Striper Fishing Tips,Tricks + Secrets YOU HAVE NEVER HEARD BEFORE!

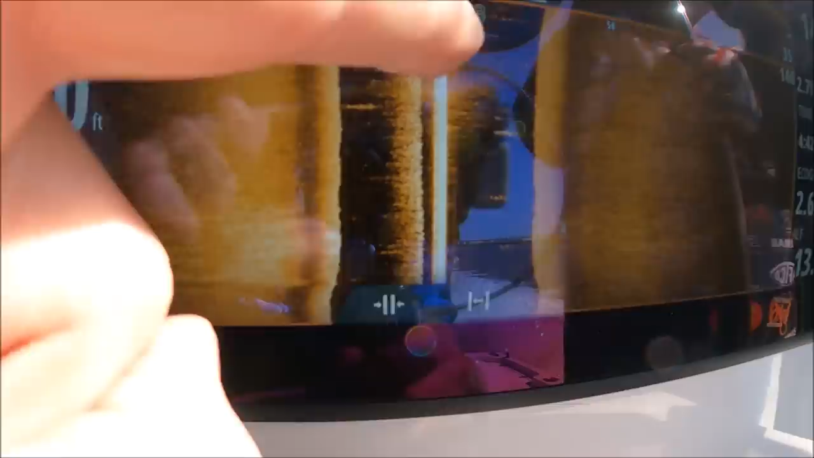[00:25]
Each one of those little blobs is a school of bait.
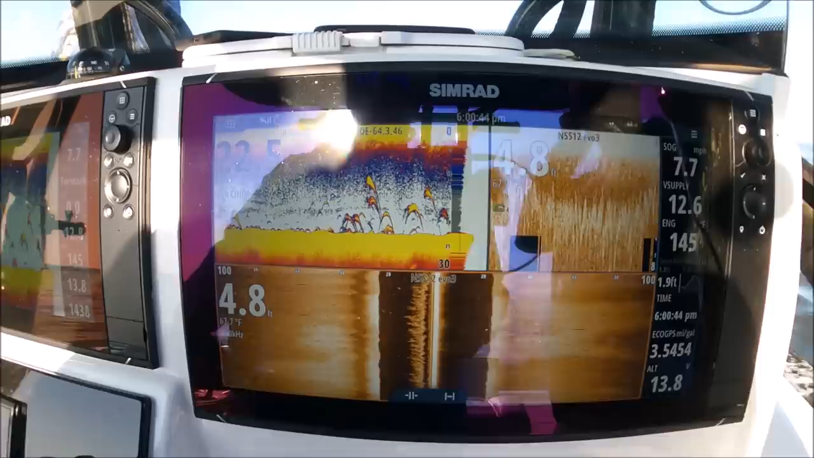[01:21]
On screen: depth 4.8 ft, speed 7.7 mph
We got them, we found them, there they are. Side scan underneath us.
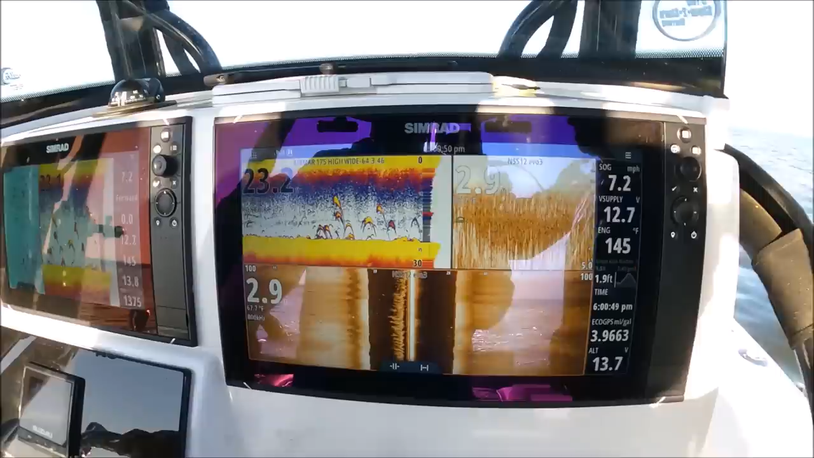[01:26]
Tide is going out. Yeah, get a spoon. Why are you still standing next to me?
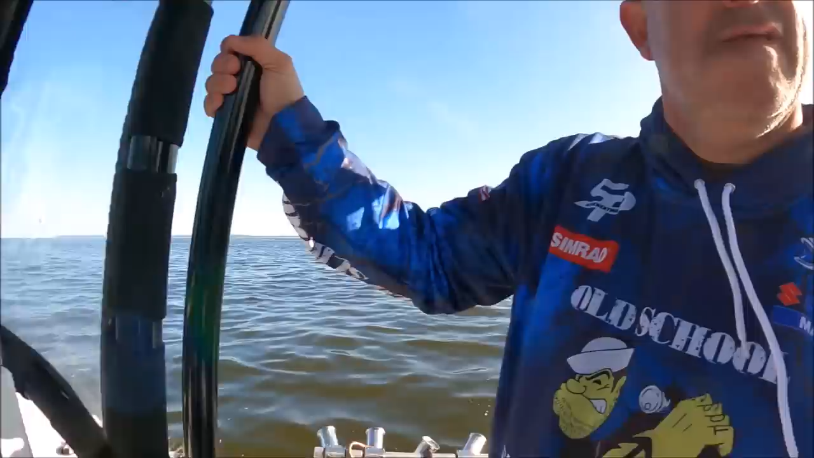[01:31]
Because he's got a go to work, boy. Look at that, guys.
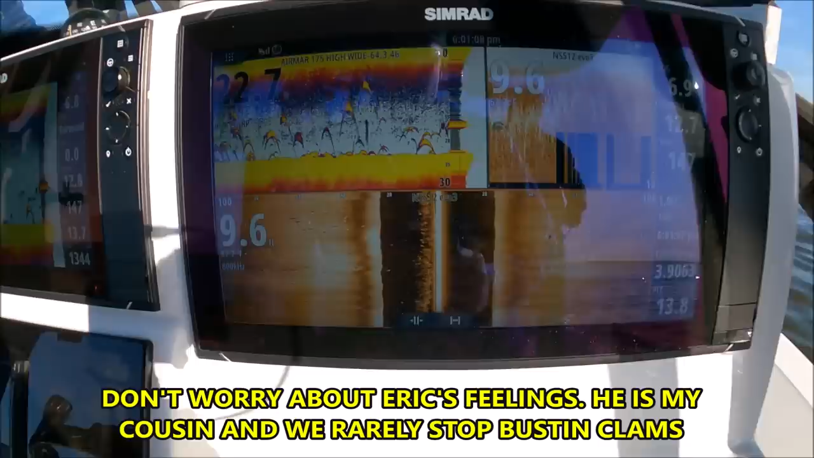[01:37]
Look at all those fish. Maybe an hour you were looking.
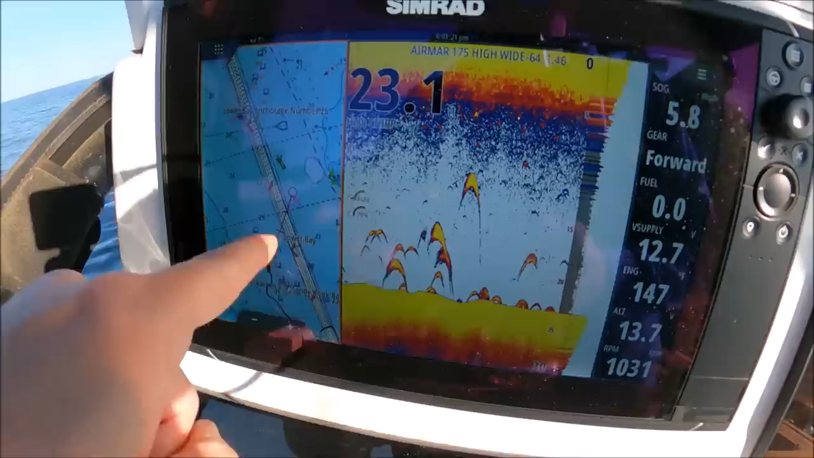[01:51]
Zigzagging like I always do. And you done found some.
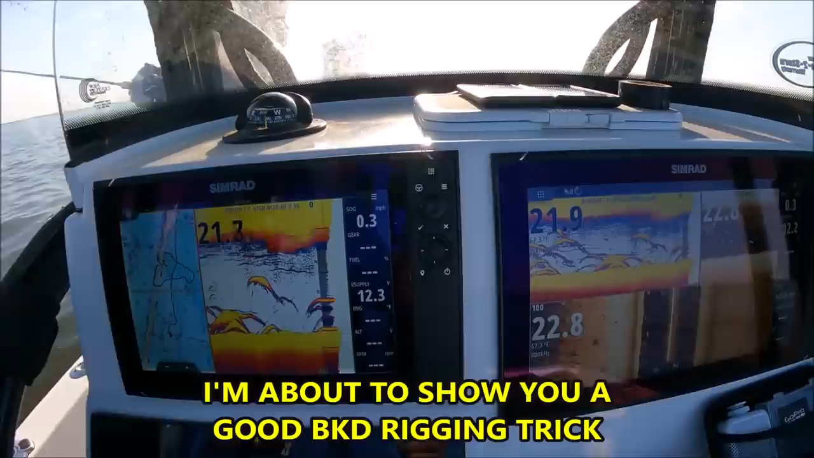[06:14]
Love a BKD. We gotta get some line back here. Yeah. I want to interrupt this, but look at that. Look at that.
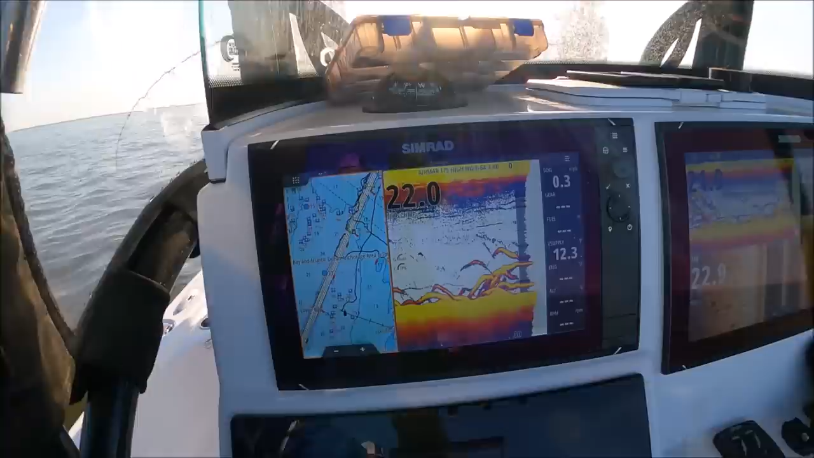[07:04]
Look how sick those marks are. He was on there. Can I drop him? You can do whatever you want, bro. Look at the action in that rod, though, man. Check that out.
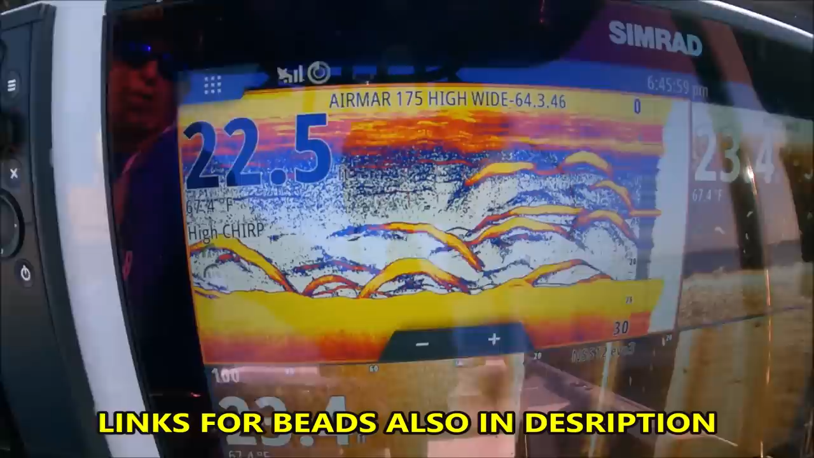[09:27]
On screen: water 67.4°F
They're still with us, man. These fish have just been following us, I swear.
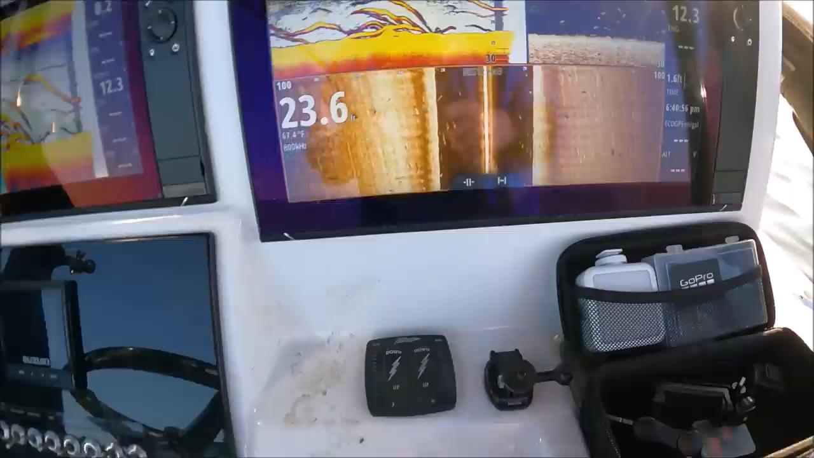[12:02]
I live for, look at that. Big old marks.
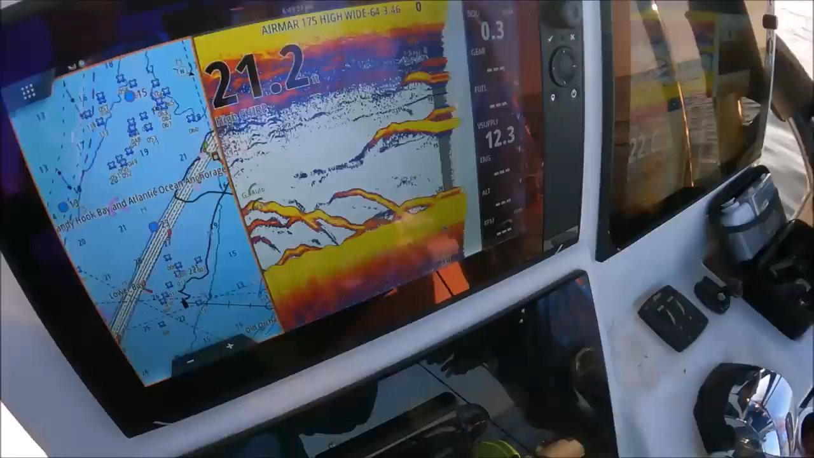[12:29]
Those are thick. Okay guys, it's our regular 2D sonar. It's down scan. This is side scan.
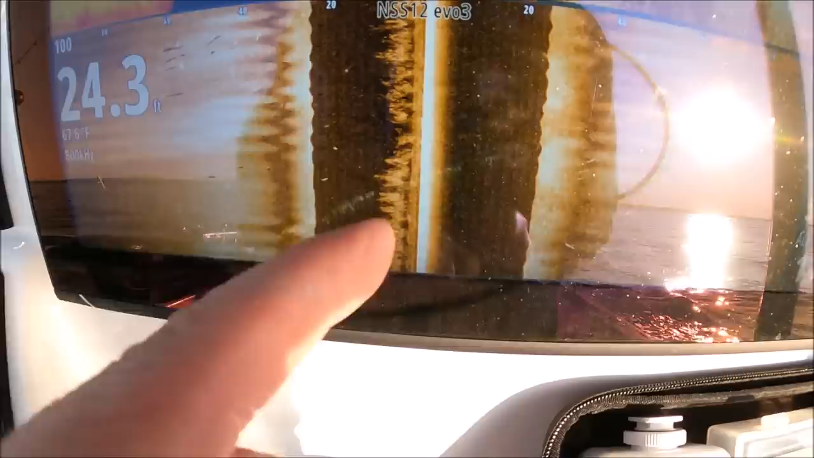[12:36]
On screen: depth 24.3 ft
This white line is the keel of the boat.
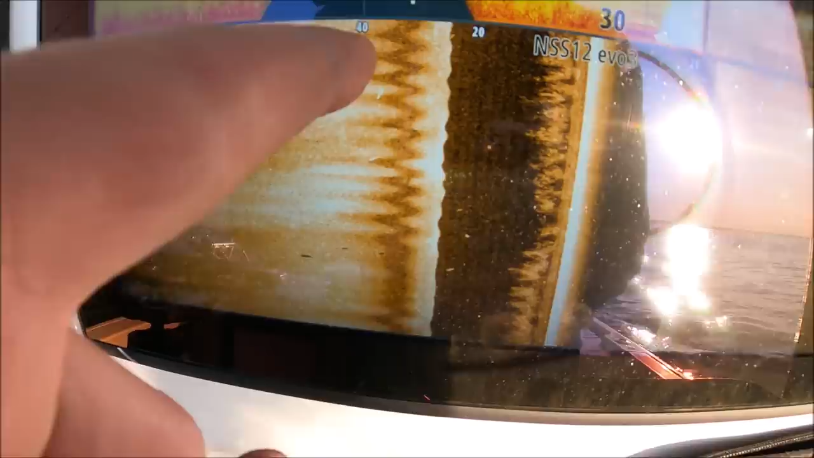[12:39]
These white marks are striped bass. Those shadows are the shadows from those returns.
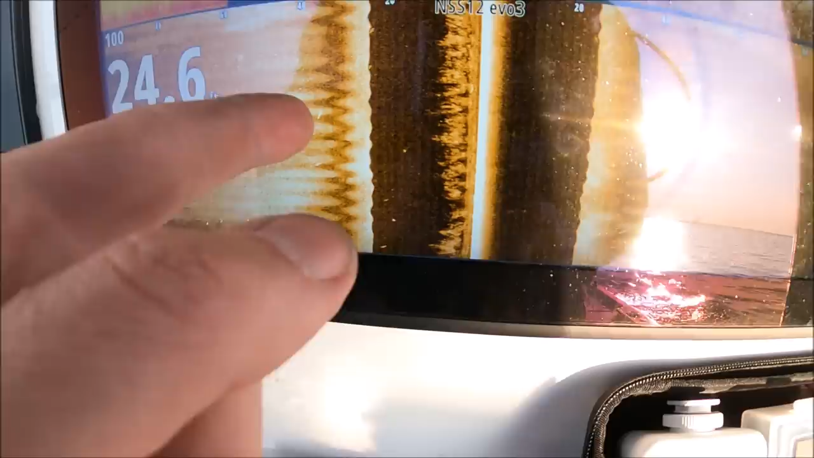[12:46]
So when the beam goes that way and return sends a signal back,
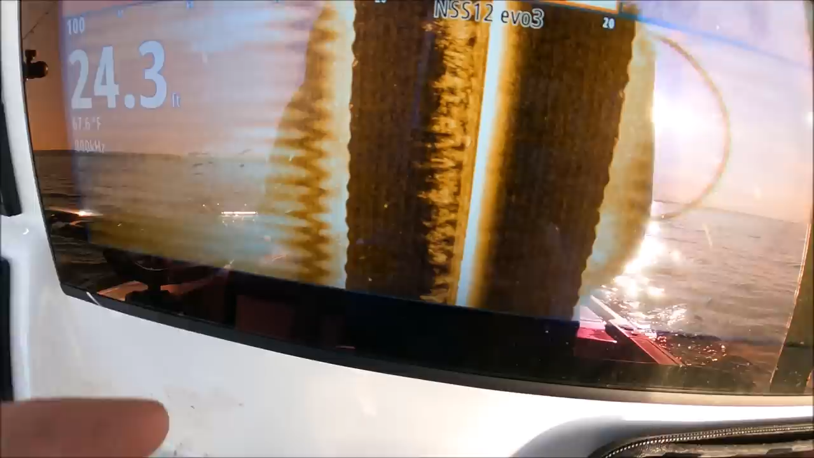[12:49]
this area is left blank because the return blocked the beam.
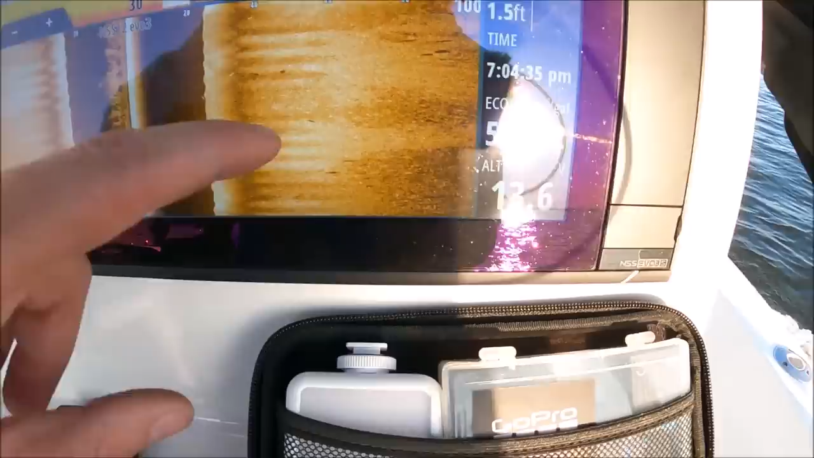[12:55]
You see that right there? Same thing.
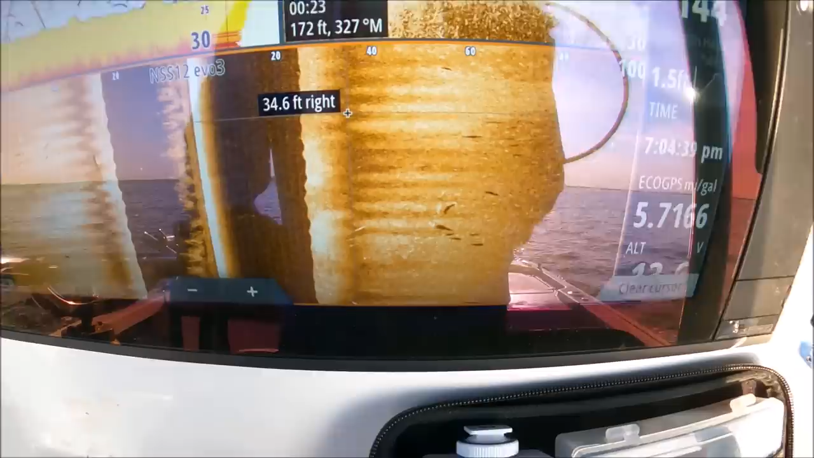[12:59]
When you have your marks far from your shadows, that means your fish are higher in the water column. And that's usually good. That means the fish are active, moving around, looking to eat, not necessarily hunkered down on the bottom for some other reason.